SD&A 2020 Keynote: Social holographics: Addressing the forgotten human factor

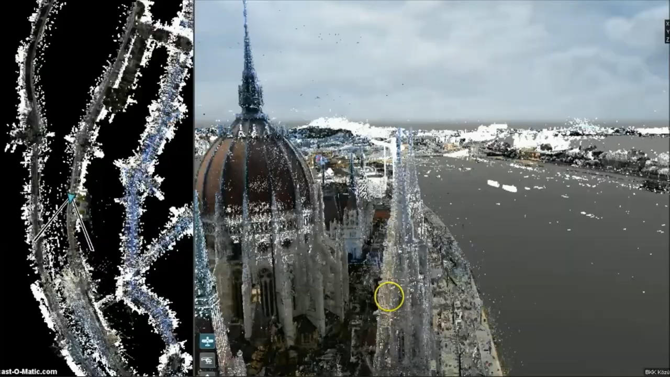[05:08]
So, okay, hopefully we're looking at a video now of the inside of a freight station and maybe some city buildings.
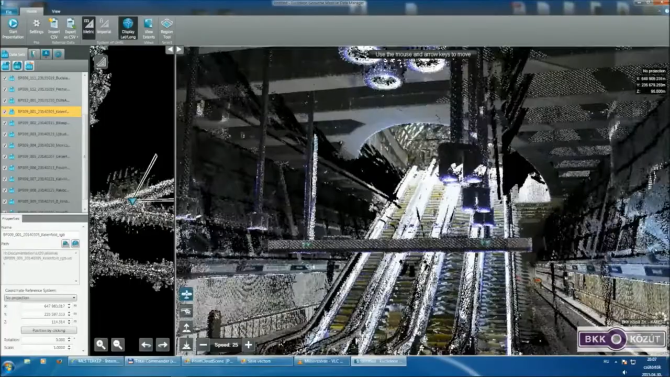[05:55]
the computer then can just bring in more numbers. It's one great big long line.
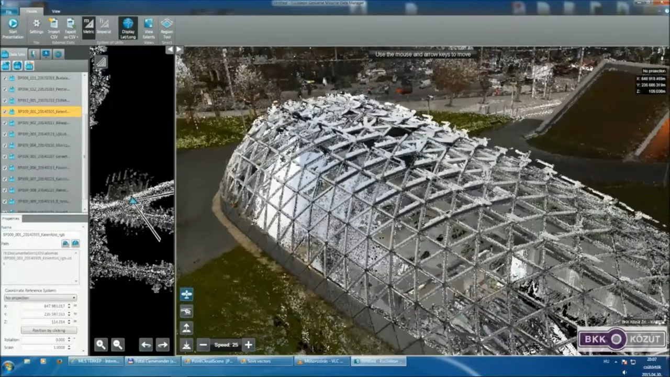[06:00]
So, you can stream music. You don't have to load up the entire song.
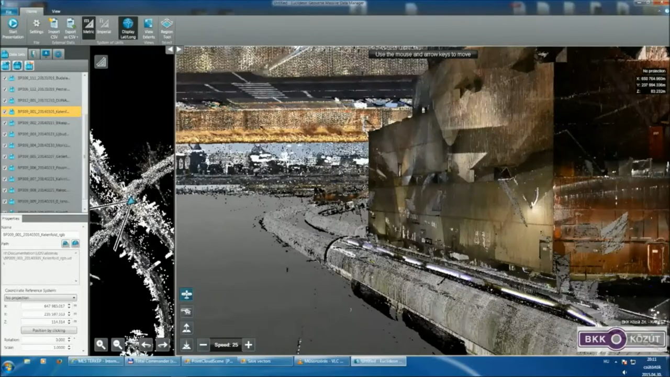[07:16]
If you can plug in 450 terabytes into a laptop, and it's 0.8 seconds, you're seeing the entire city.